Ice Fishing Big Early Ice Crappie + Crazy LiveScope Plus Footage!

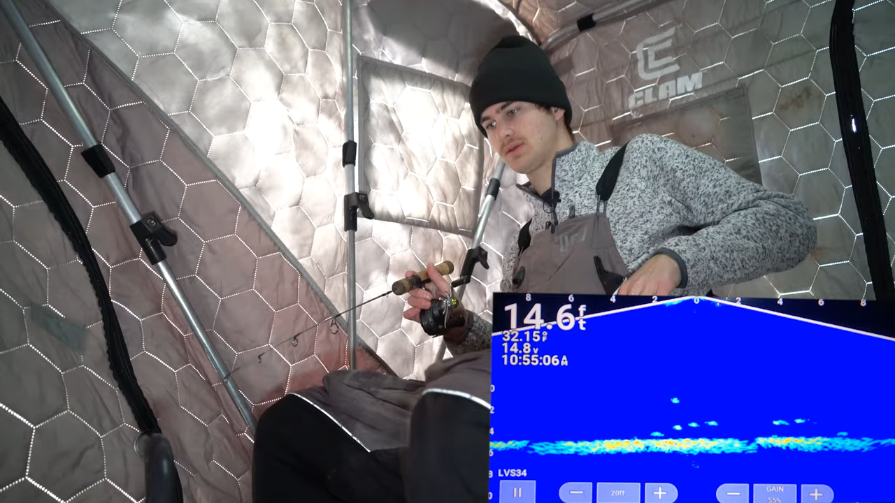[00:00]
On screen: depth 14.6 ft, water 32.15°F
These ones on the right are big. That's what I'm looking for. That fish right there coming in, that's what I'm looking for right there. I just gotta get him to eat. Here he is. He's aggressive. He's gonna smack it. Come on. Fish on. Got him. That's the big one.
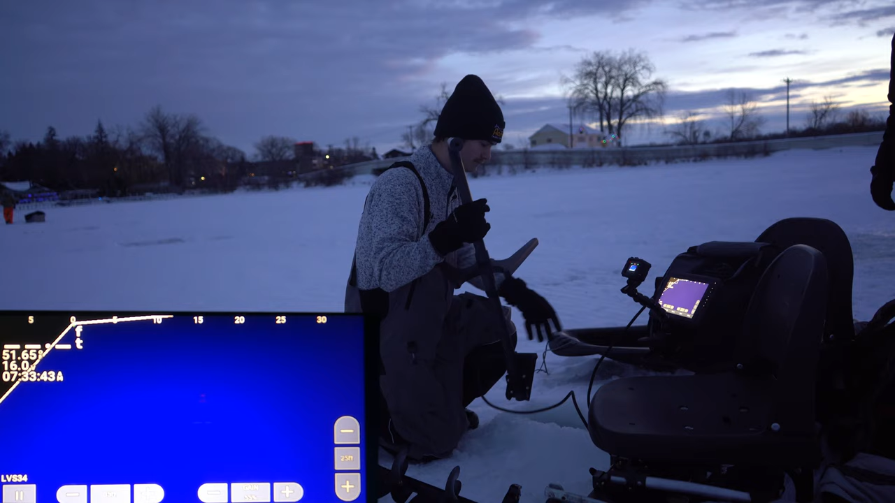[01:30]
Oh, dude. Oh, yeah. Look at them all. That's a school right there.
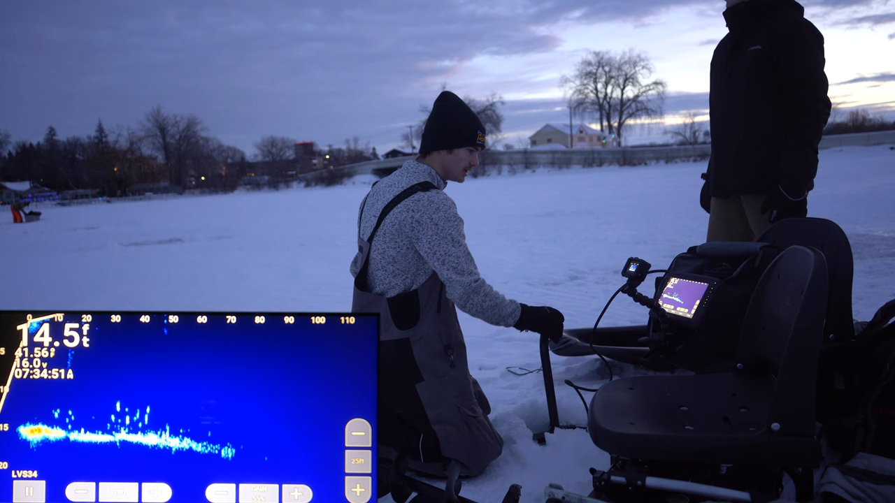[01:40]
On screen: depth 14.5 ft
We're gonna go 40 feet that direction, set up right there on that school.
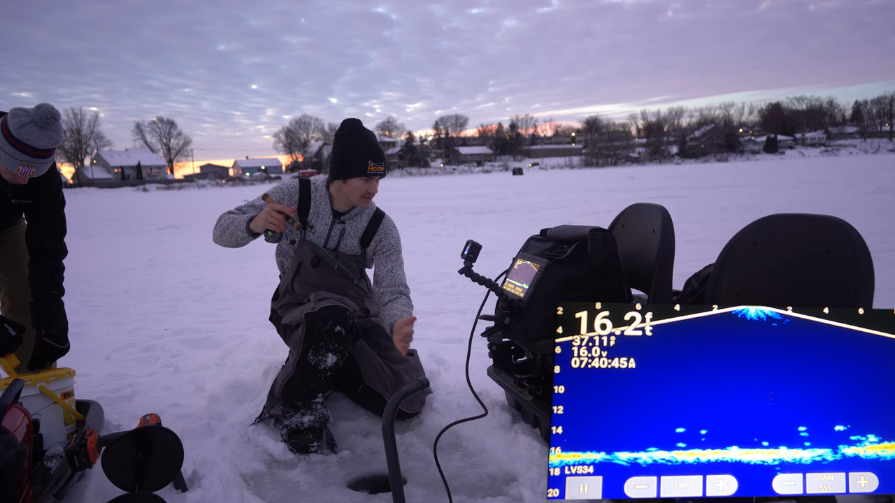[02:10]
On screen: depth 16.2 ft
Let's see. We're definitely on fish. I mean, this is a nice school of fish right here. Drop down to them. If we get one to hit, we're setting up on them. Yep, there we go. Here he comes. They're all coming at it at once. Fish on. Just like that. I gotta tighten up that drag. Boom. First fish of the day. Just found the school, huge school of fish down there. We're gonna set up on them and we're gonna catch the rest.
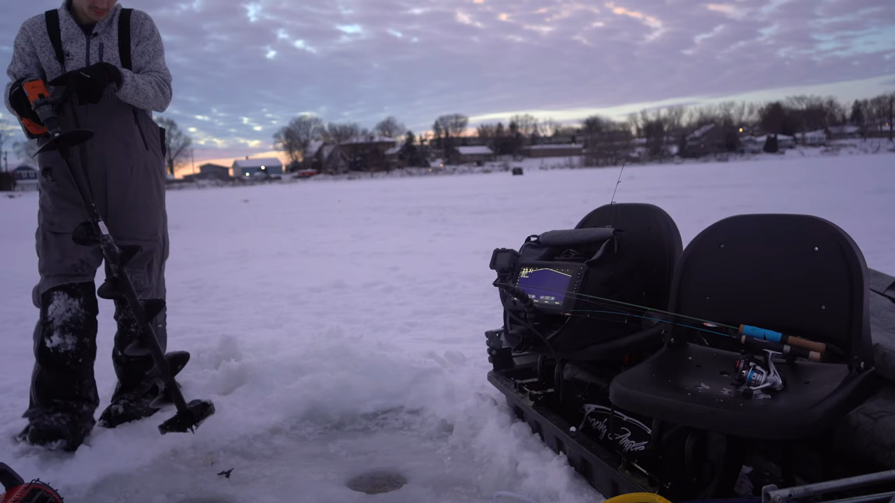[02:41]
All right, let's get inside.
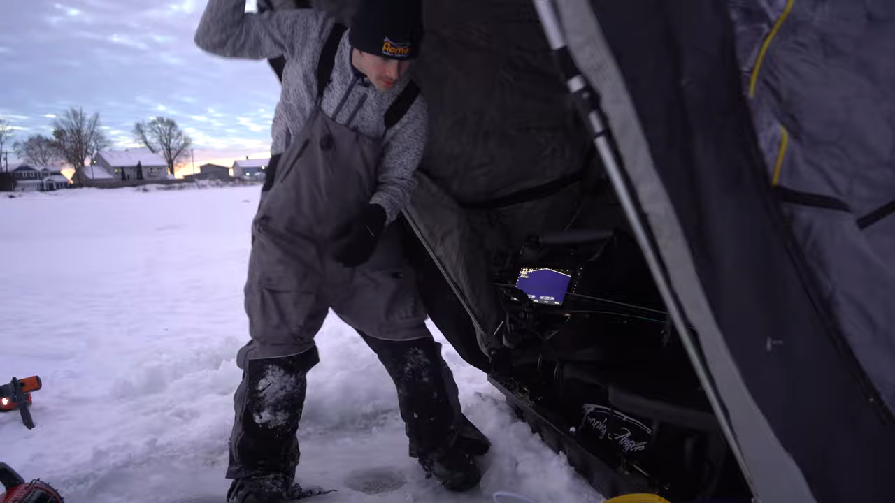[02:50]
We are starting out today with the Acme Rattlemaster. The color is Glow Bloody Bug, and it is a 1/8 ounce spoon.
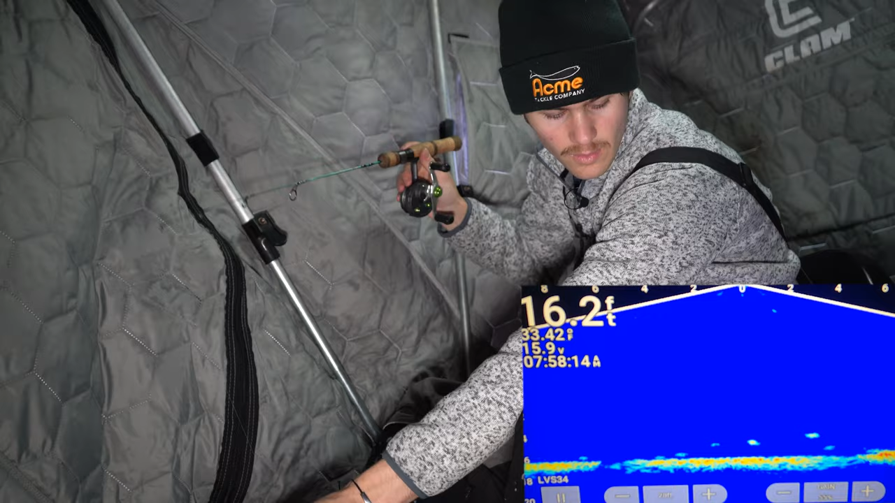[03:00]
On screen: depth 16.2 ft
We're gonna drop her down here. I got it tipped with a little crappie minnow. I'm gonna try to jig some more of these guys off the bottom. As you guys can see, there is quite the high amount of fish down here. So we're gonna see if they're really active for a little bit bigger spoon. Otherwise, I can size down, switch up baits, and see what these fish wanna eat. I got a few fish coming up right now. We're gonna see if they're gonna eat. Bring it up a little farther, get them to chase. I mean, it's a good sign. As soon as I drop down, I'm having fish come up and try to eat. Let's see if one of them actually attacks it.
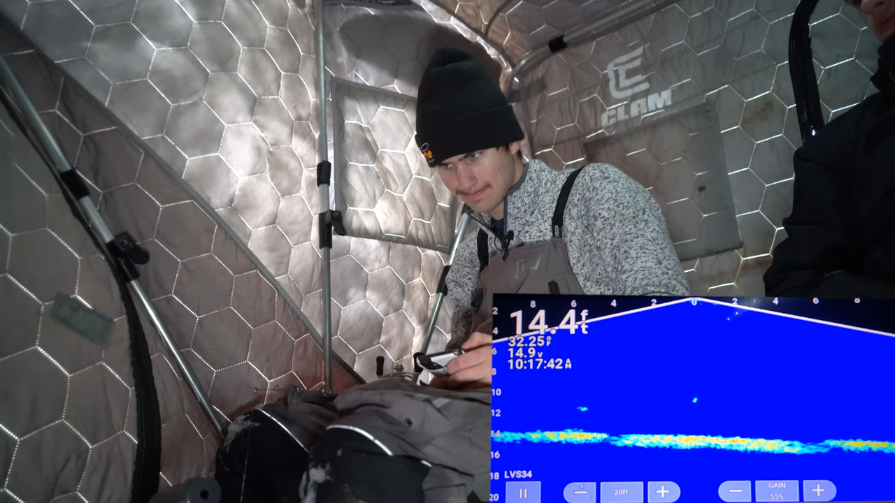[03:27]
On screen: depth 14.4 ft
Look at this guy.
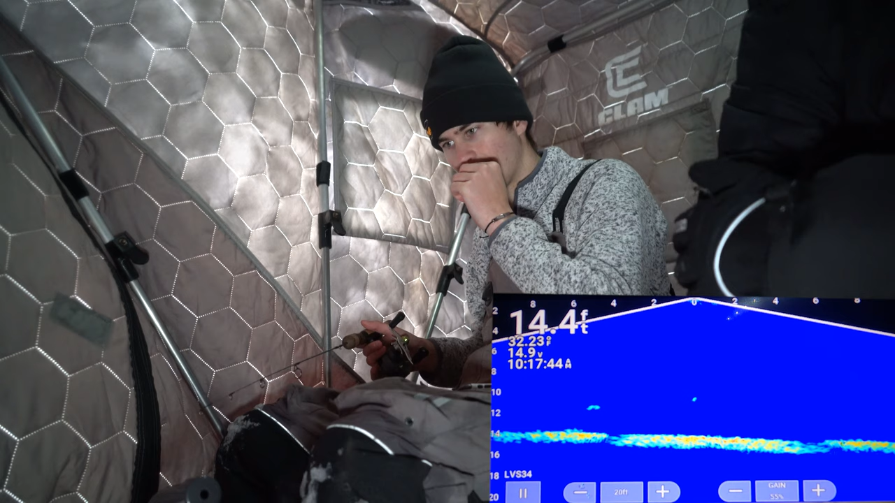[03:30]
On screen: depth 14.4 ft
He's coming in. Okay, I like it. It's a good looking mark too. I'm hoping these are like the bigger crappie. They're not with the schools, they're kind of solo.
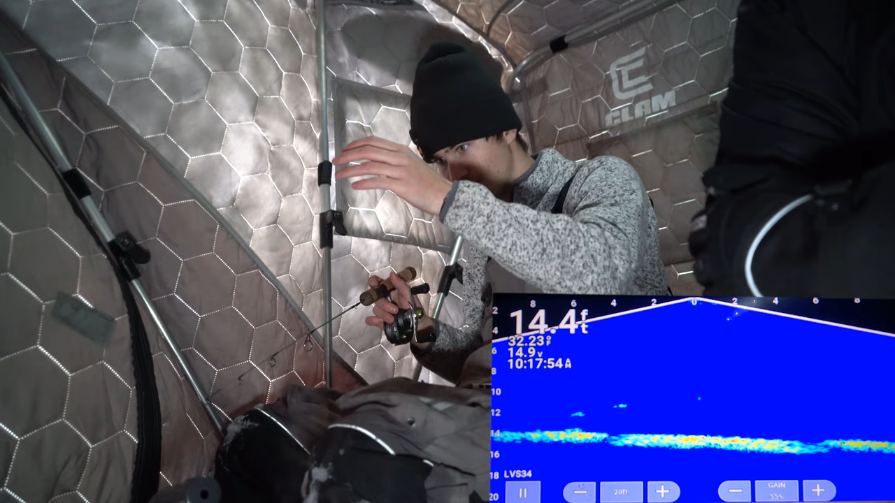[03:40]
On screen: depth 14.4 ft
Mm-hmm. Oh yeah, that's a nice fish. Oh yeah, that's a good fish. Oh yeah, we might eat the crappie. Oh, that's a good fish. Look at that. That's a big fish right there. He's coming in. Here we go, he's gonna smack it. Come on, eat it. Come on, it's a big fish.
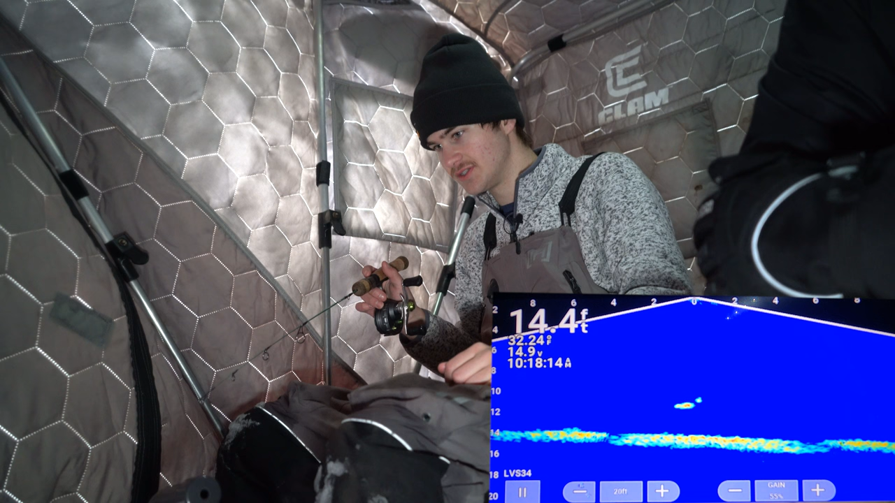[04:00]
No. Oh, that's a big fish, whatever that was. This guy might eat it. Let's see.
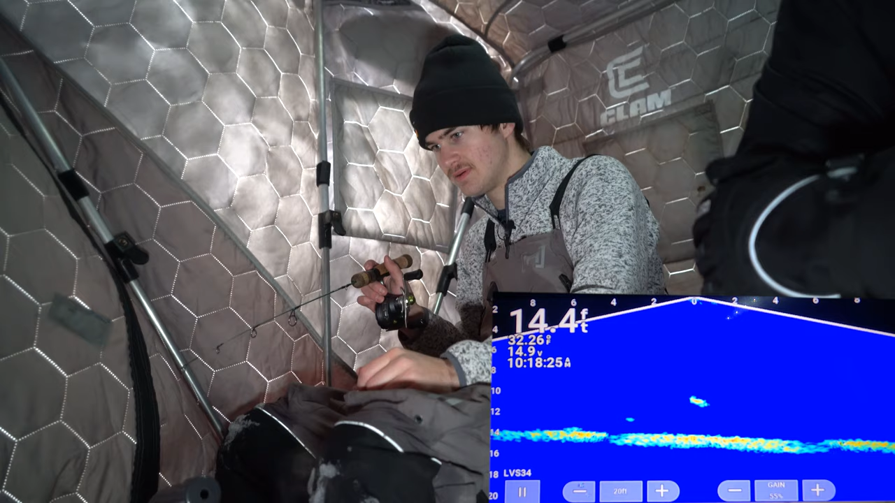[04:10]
On screen: depth 14.4 ft
Fish on. There we go. Slab.